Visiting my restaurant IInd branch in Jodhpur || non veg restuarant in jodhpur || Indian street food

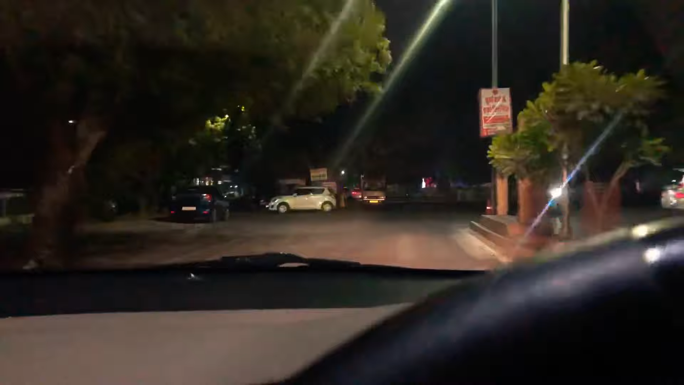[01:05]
देखिए आप, हम लोग शास्त्रीनगर के सर्कल पे आ गए हैं। सर्कल से जब ITI जाएंगे ना तब
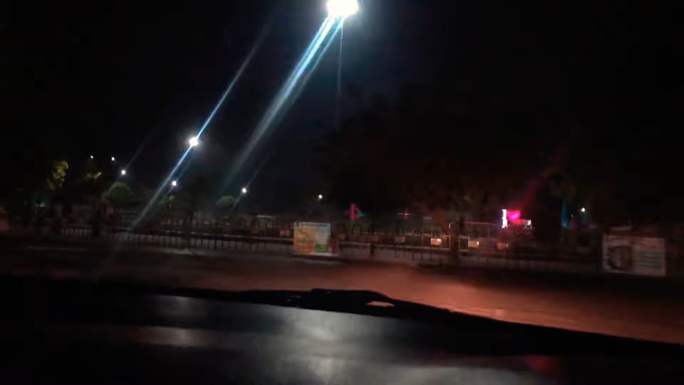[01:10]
हमारी जो सेकंड ब्रांच है उसका एड्रेस मतलब उसकी लोकेशन वहाँ पर आ जाएगी। चलिए सीधा वहाँ चलते हैं अपन।
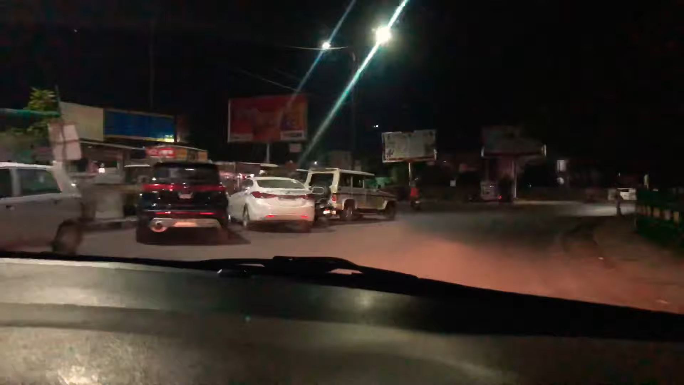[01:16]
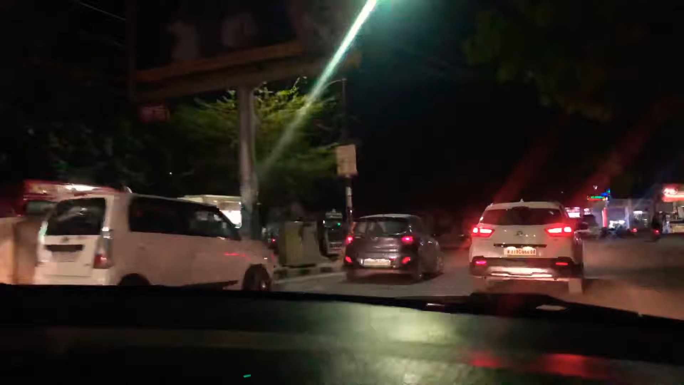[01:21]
ये देखिए ये TRS के पास में से अपन जाएंगे जब ITI चौराहे की तरफ। ये अपन आ गए, ITI सर्कल आने वाला है बस। देखिए अपने को यहाँ से रॉन्ग साइड की तरफ जाना पड़ेगा। ITI सर्कल आ गया और वो देखिए आप सामने शादाब के बाप का बोर्ड आपको नजर आएगा।